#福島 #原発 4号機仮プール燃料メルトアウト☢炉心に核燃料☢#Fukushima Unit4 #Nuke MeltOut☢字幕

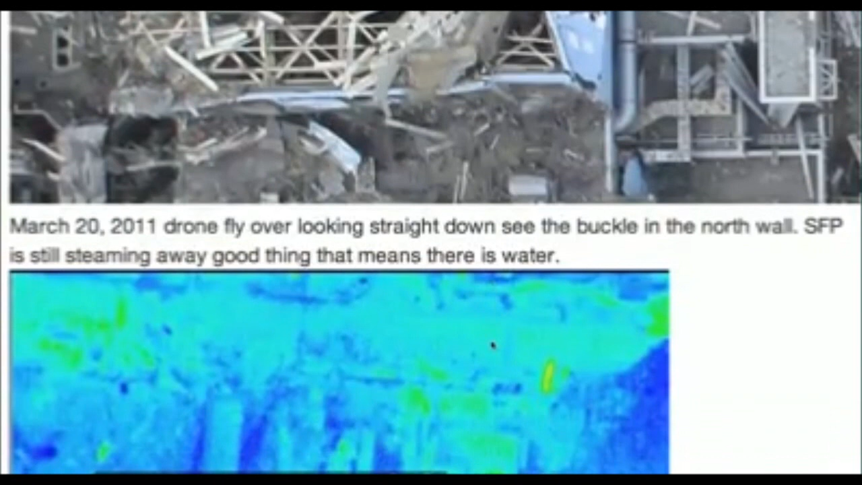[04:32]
Now we're getting into March the 20th. These are the drone flyovers. Okay, this is reactor 4 right here. Okay, so this is the buckled wall.
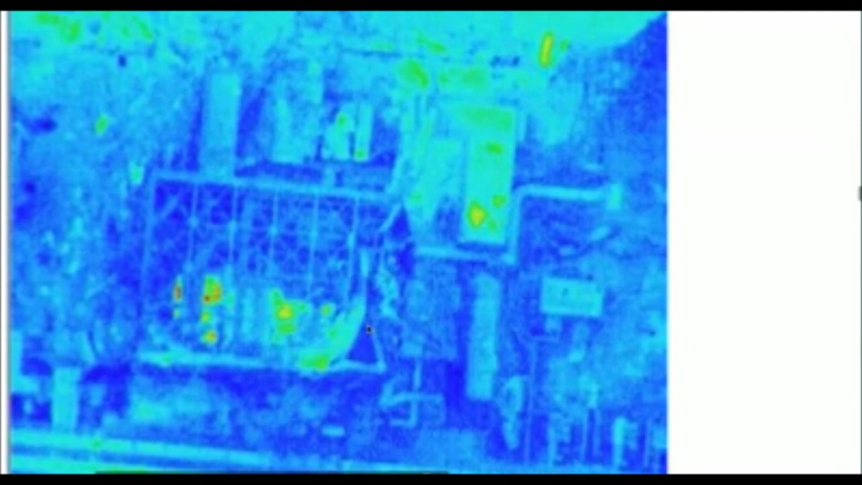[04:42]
We can see a heat signature all through from south to north. There is fuel in here or else there wouldn't be such predominant heat signatures. We can see the crane above the spent fuel pool here. That's why it's all white because the crane's right over top of it.
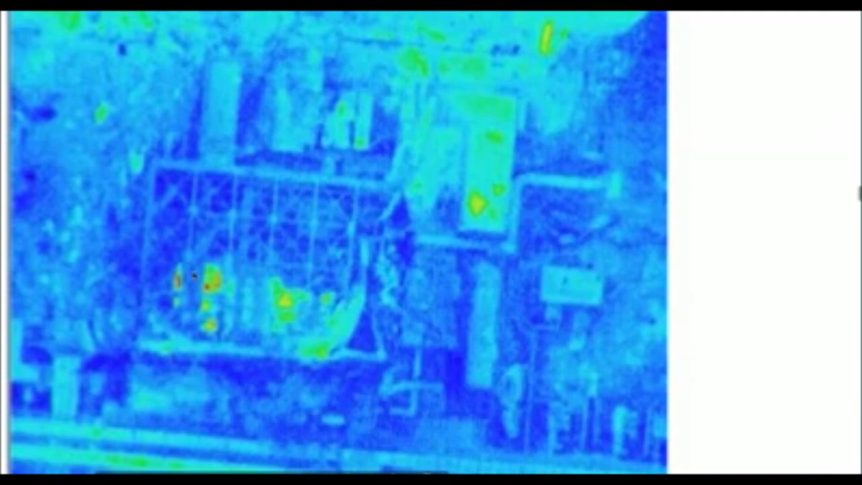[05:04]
But we can see that there is definitely high heat signature in the spent fuel pool. But there's also the core which is hot.
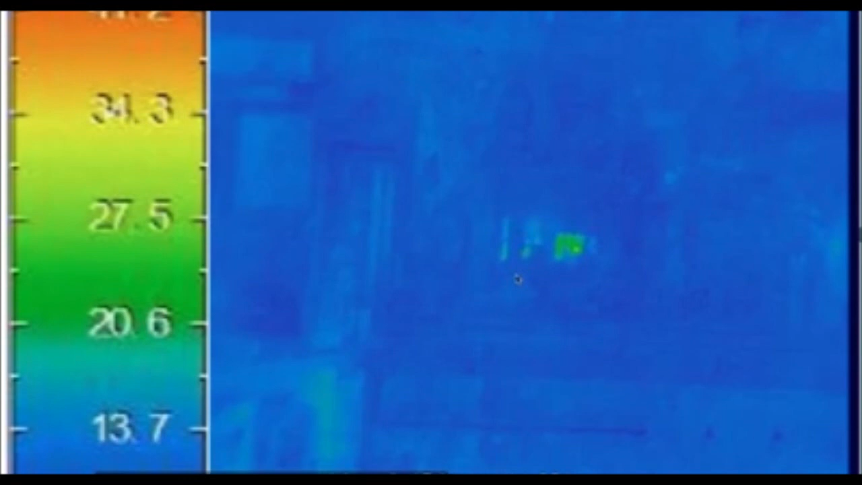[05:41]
This would be the core and the equipment pool. So TEPCO is lying to us. There was fuel inside the core at reactor 4.
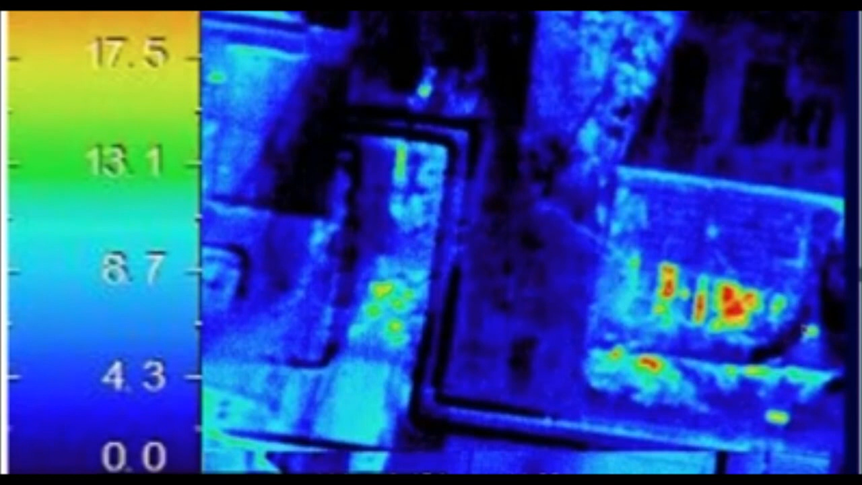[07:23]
And this is the crane over the spent fuel pool. This is the core. And this is the equipment pool on this side, which melted, which I think was lost. That's why we don't see it right to the end of the wall, because it was lost. And the melted, the melted molten mass flowed out of the wall. This is reactor 4 right here. You see the building reactor 4. This wall is pushed in right here. This is the crane over reactor 4, spent fuel pool, that's what the square is, is the spent fuel pool. Then we have the core, which is this circle right here, right?
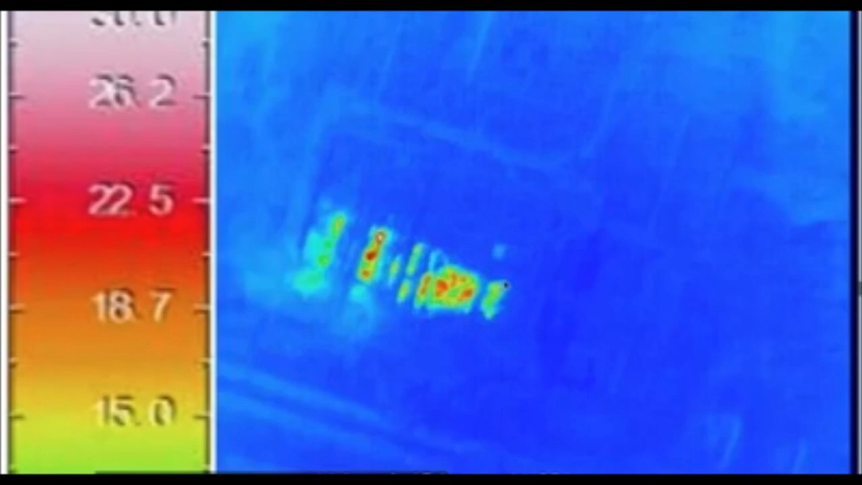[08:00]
And then we have the equipment pool, which is located on the north side of the reactor. And I believe that it breached right here. And you can see this is the lower floor. This would be the floor above it. And this is the lower floor. And it's showing a heat signature down in the lower floor below. And that's where it melted out.
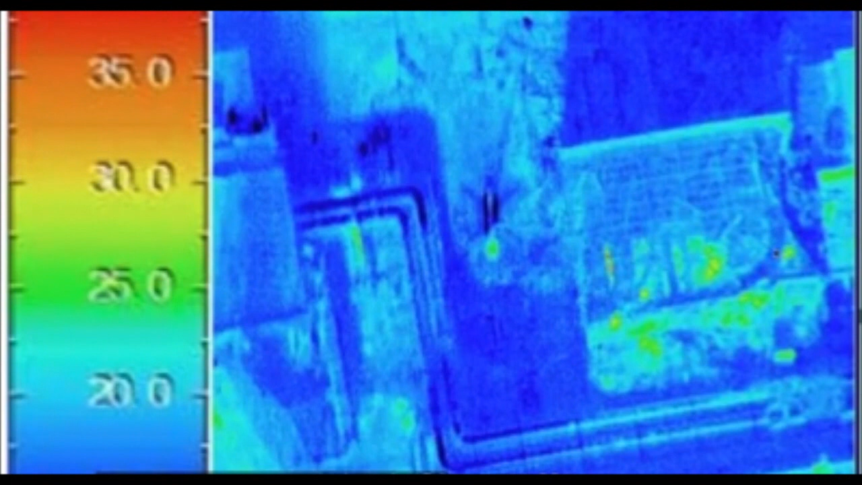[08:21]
You can see, there's the spent fuel pool, there's the core, and there's the equipment pool, all showing heat signatures. And that was on April the 16th.
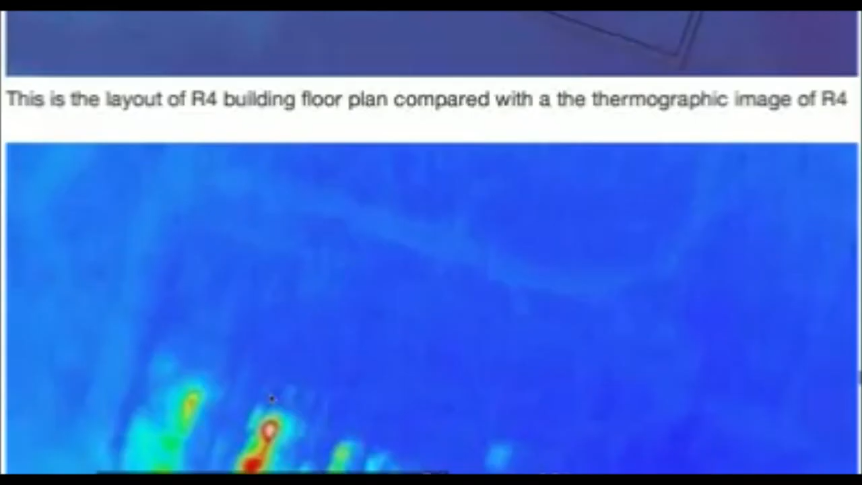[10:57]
That was a zoom. And now this is, uh, this picture is out a little more. So you can see clearly the building structure around reactor four, you can see this is the North wall and we can see the core and the spent fuel pool and the equipment pool.
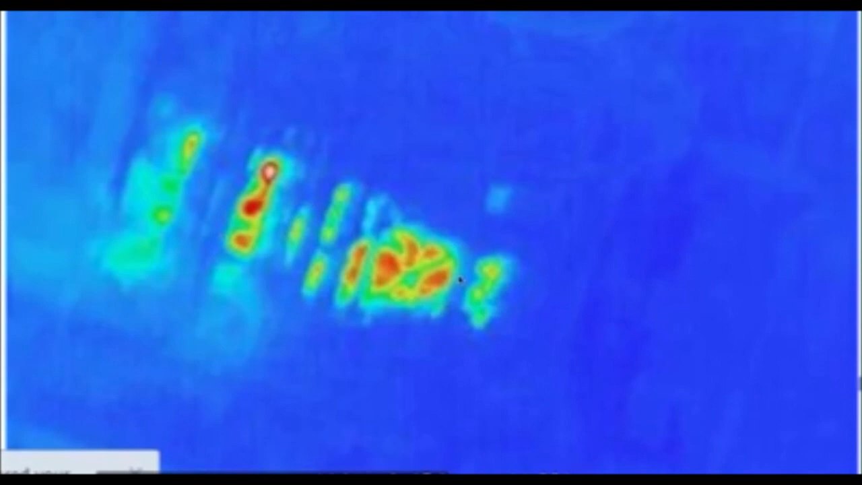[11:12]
Uh, obviously TEPCO and the nuclear industry is lying about losing the fuel here and just making about the spent fuel pool, which was able, they were able to save.